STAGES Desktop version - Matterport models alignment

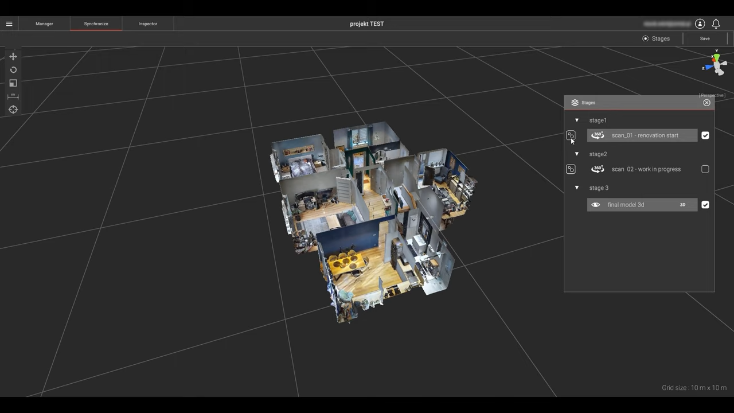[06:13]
OK, let's go take a look at what we have been doing. I will click the sweeps icon for scan 1. You can see the sweeps locations in the 3D model. This is what we had completed earlier.
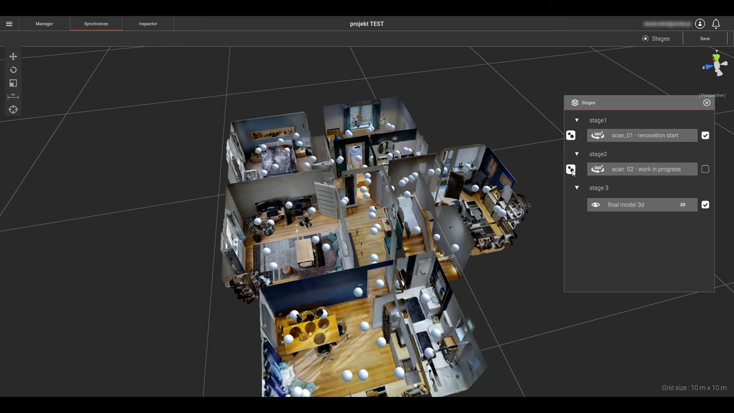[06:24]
Now I can click on scan 2 sweeps icon. Yes, now they are located within the 3D geometry along with the scan 1 sweeps.
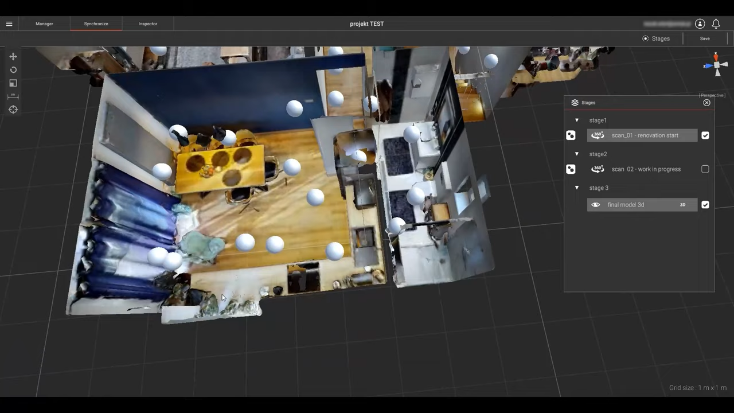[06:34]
I can click the eyeball icon on the 3D model to turn it on and off. We can see everything is within the same geometric footprint. Now we can click the synchronized indicator checkbox which will expose this component to the inspector and our timeline.
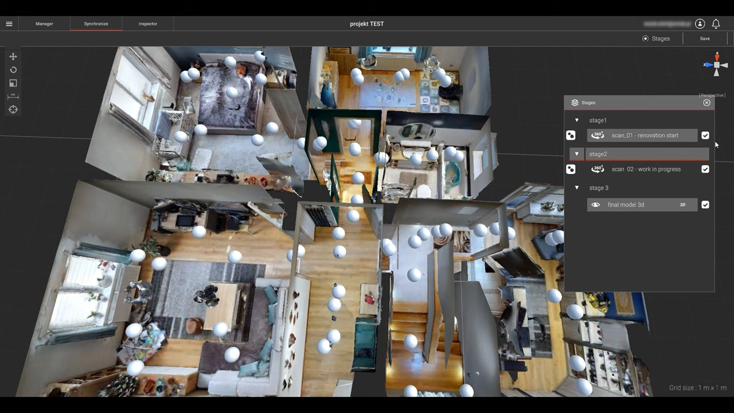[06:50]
Let's again click save for all of this. Now we can go to the inspector. Click the inspector tab in the upper right menu area.
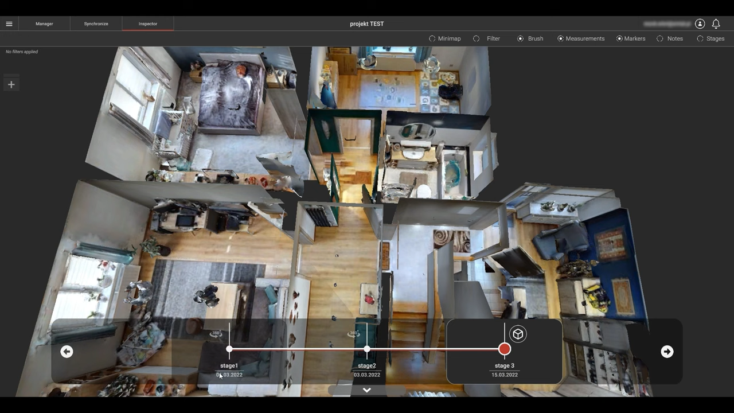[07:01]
Now we can see each of the three stages of our project has synchronized components.
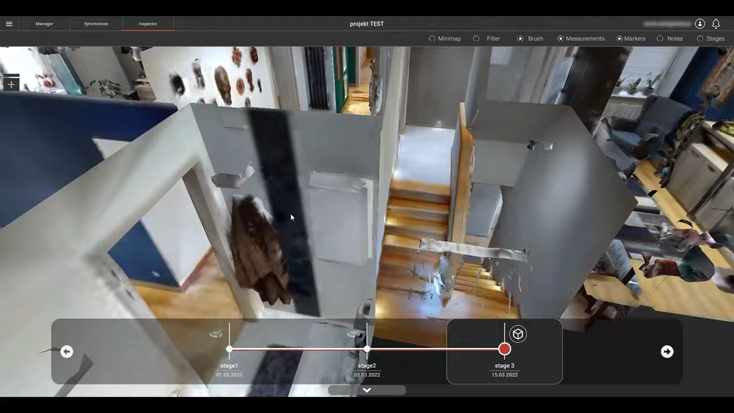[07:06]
We only have a single component in each stage for now. Two are Matterport 360 showcases and one is a 3D model.
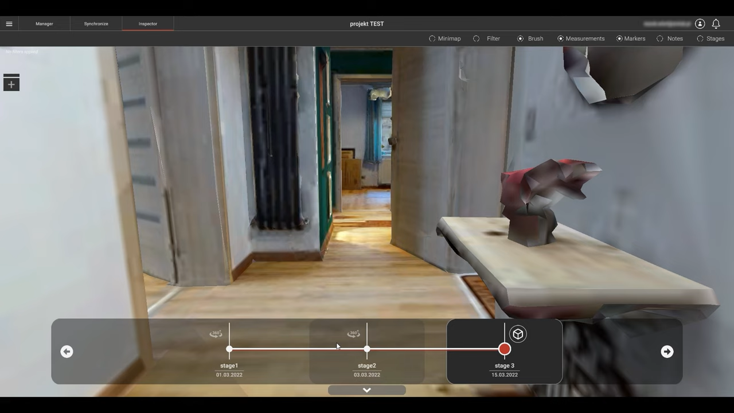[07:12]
Let's select the 3D model to view. Now we will navigate into one of our spaces. We can click on the 360 in stage 2.